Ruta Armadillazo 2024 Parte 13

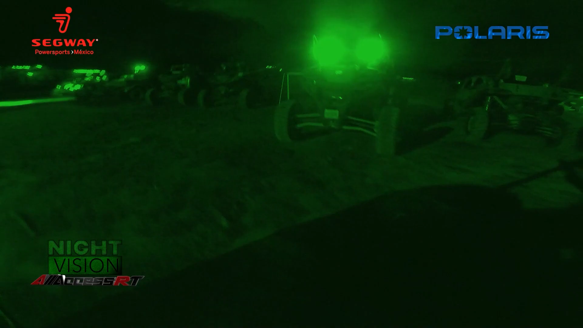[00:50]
Amigos de All Access, pues ya se hizo noche y apenas vamos llegando aquí a la zona de la comida.
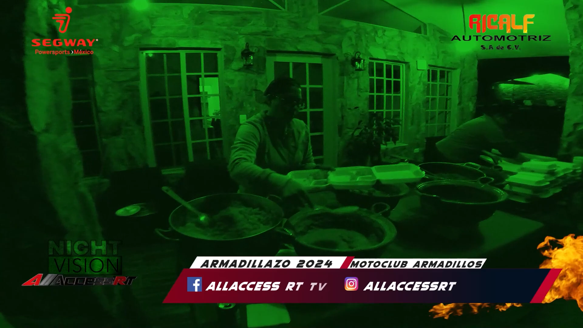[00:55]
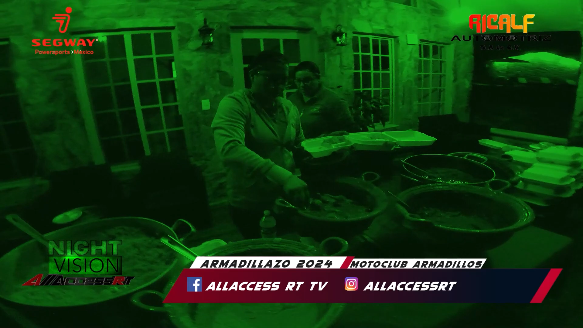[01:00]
Mira, acá ya están las muchachas dejando los paquetes de comida para los demás que vayan llegando. Platícanos, ¿cuál es el menú?
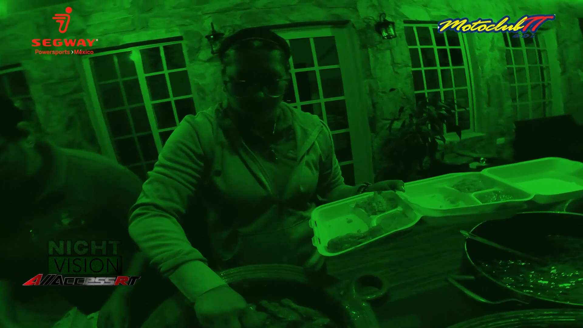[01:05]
Arroz, frijoles, pollito en salsa, asado de puerco y bistec ranchero.
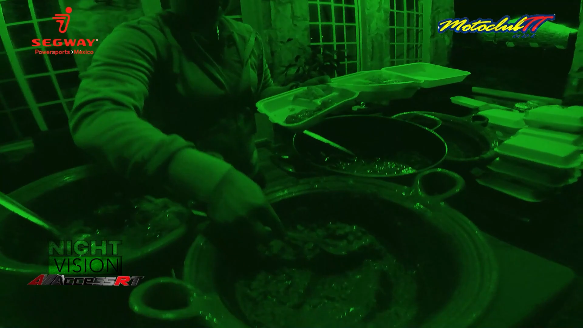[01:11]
Es para que los que lleguen no se vayan a quedar sin hambre y puedan recargar pilas para ya después de aquí ir al recorrido
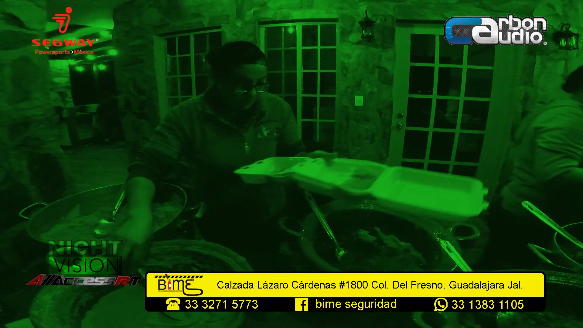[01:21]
nuevamente, pero ya con rumbo al hotel C del Hotel Bahía. Ahí está, miren.
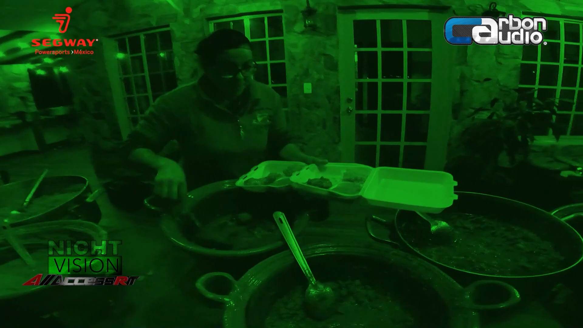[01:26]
Más platitos. ¿Cómo cuántos platitos van a dejar, oiga? 35. 35, miren, acá ya va la cuenta.
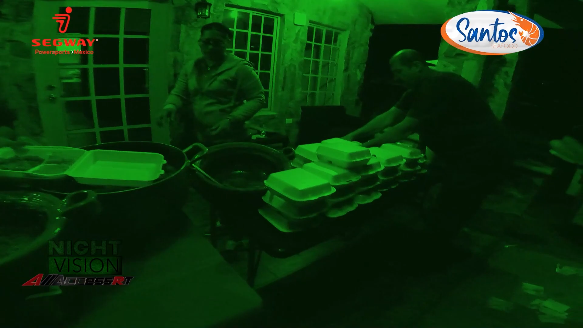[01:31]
Ahí están. Para todos los que van a llegar un poquito más tarde el recorrido, pero ven.
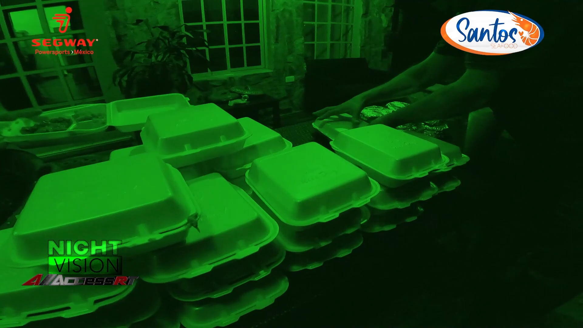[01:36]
Es más que chulada, que si lo sirven bien aquí las muchachas y los atienden.